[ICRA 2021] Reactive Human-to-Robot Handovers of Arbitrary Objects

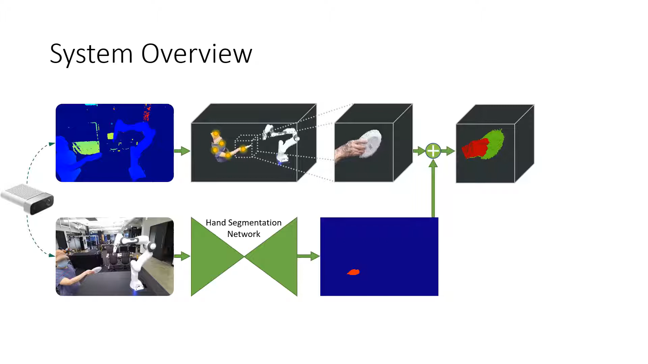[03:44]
This hand mask is further used to label the crop point cloud as either hand or object. Given the object point cloud, we use 6DOF GraspNet to generate grasps. Finally, the system removes grasps that are colliding with the hand
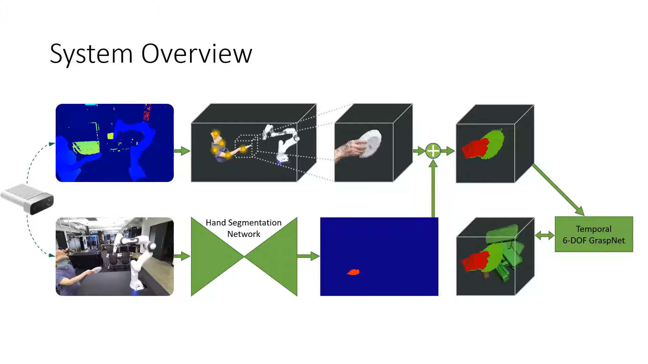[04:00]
and selects the best grasp and executes the handover through reactive task planning.
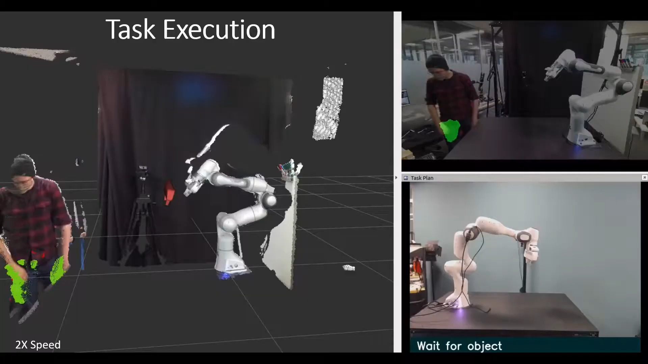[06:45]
This is an example of the full system running.
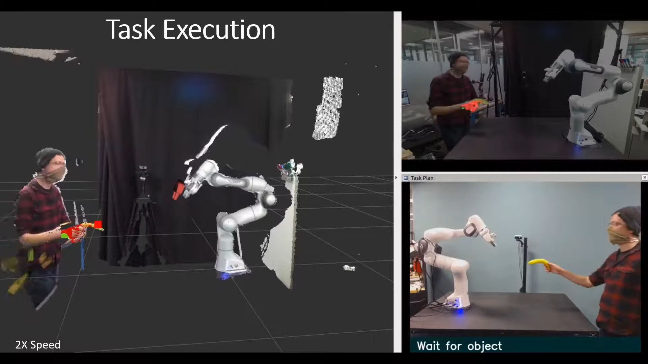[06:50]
We can see both the view of the robot and with all predicted grasps, as well as the chosen grasps selected,
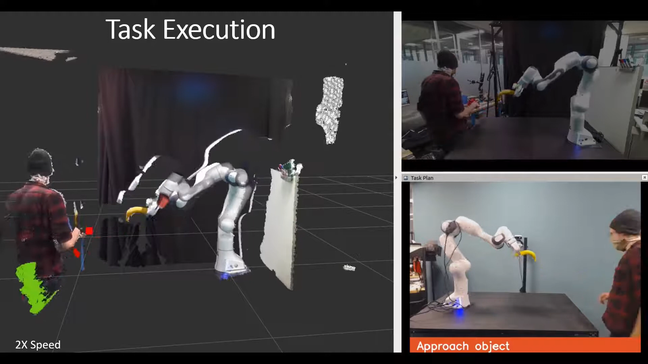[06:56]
and the segmentation and which step the robot is executing. Grasp selection is of special note.